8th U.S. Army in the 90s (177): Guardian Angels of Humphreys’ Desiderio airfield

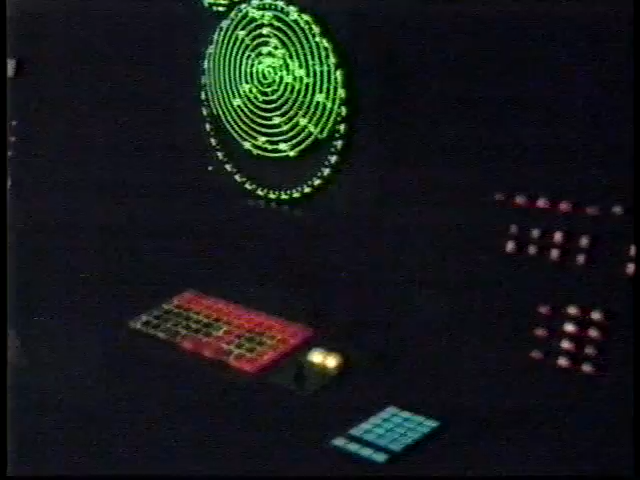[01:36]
The ground control approach is a radar facility that monitors the various types of radar approaches available at Camp Humphreys.